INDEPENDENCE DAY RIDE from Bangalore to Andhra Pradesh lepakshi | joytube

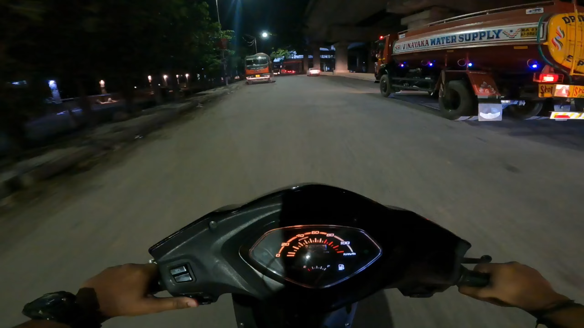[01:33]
ओके वी आर हेडिंग टुवर्ड्स नाइस रोड। नाइस रोड से टोल कटवाकर सीधा निकलेंगे नागरबावी। नागरबावी से वी विल कंटिन्यू आवर राइड। अभी बहुत ज़्यादा अंधेरा अंधेरा हो रखा है,
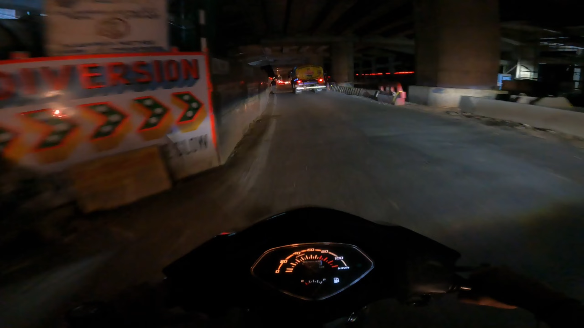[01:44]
थोड़ी ही देर में उजाला उजाला भी हो जाएगा। अपने धूल बहुत है यहाँ पे, क्योंकि मैं वाइजर खुला हुआ है मेरा, क्योंकि वाइजर मेरा डार्क टिंट है, तो अगर मैं अंधेरे में वाइजर लगा के चलाऊँगा तो किसी गाड़ी के पीछे चिपक जाऊँगा। उसके रहा
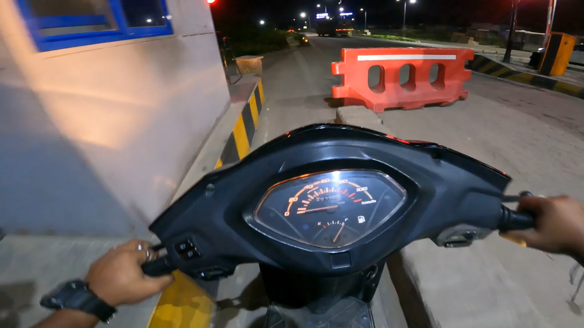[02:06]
Here we take off from nice road. Nice, pretty nice. Okay, so boys, मैं तुम लोगों को ride के बारे में बताना भूल गया। So I'm going to an Independence Day ride. So ये मेरे life का पहला ऐसा ride होगा जो मैं Independence Day पे कर रहा हूँ।
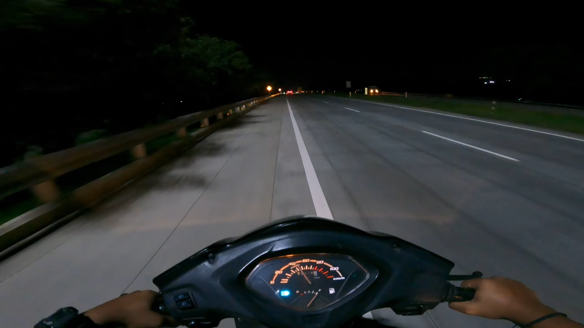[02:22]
मतलब I have never been to any Independence Day ride ever before. तो ये अपना पहला है। I am totally and clearly excited. मज़ा आएगा। अंधेरा अंधेरा हो रखा है पूरा, अभी तक डे लाइट बाहर आया नहीं है, तो होपफुली अभी आधे एक घंटे में आ जाएगा वो सूरज बाहर। विल स्टार्ट द राइड फ्रॉम नागरबावी।
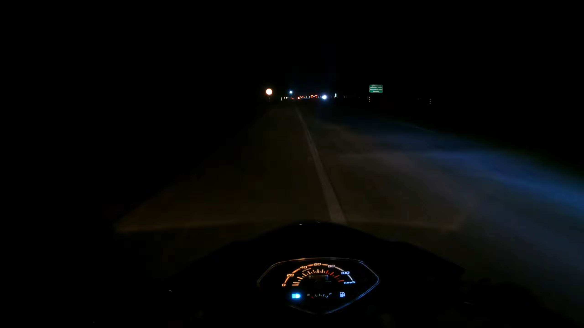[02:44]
मैं बस अभी नागरबावी जाकर स्टार्टिंग पॉइंट पे बस यू नो एक मीटअप पॉइंट है वहाँ पे जाके बस आई हैव टू बी प्रेजेंट, बस वहाँ से फिर विल स्टार्ट द राइड एंड क्रेजी क्रेजी चीज़ें दिखाएंगे आपको। ठीक है बॉयज।